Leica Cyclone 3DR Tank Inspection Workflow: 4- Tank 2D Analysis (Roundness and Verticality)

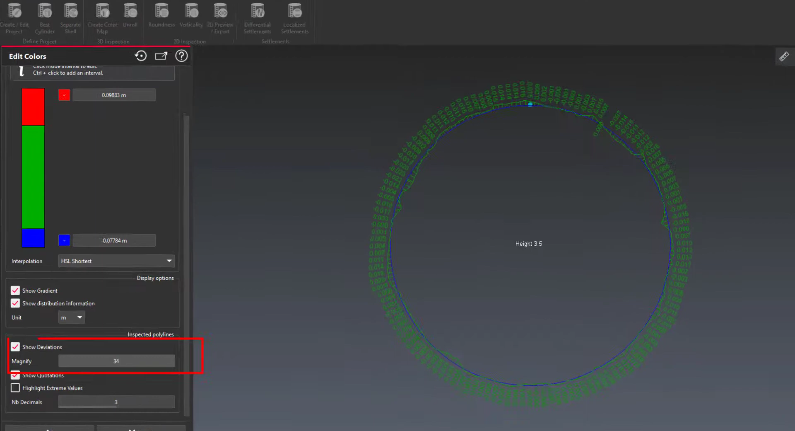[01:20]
You can modify the color scale if needed And display or not the deviation values of the inspected sections
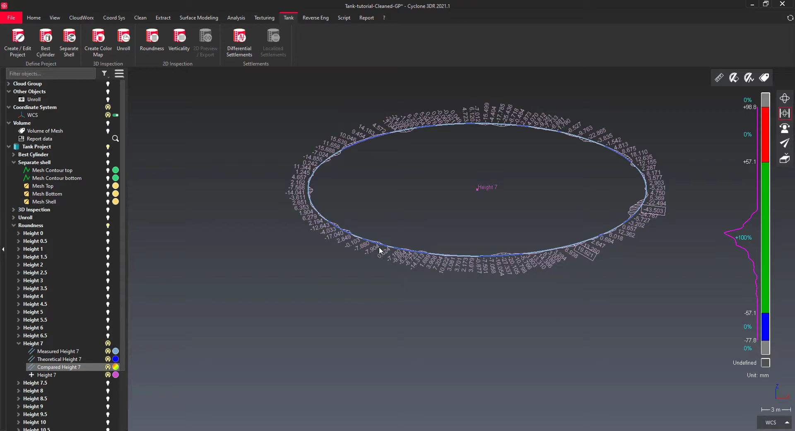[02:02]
Select the roundness subfolder of the tank project if you want to launch the 2D preview and export.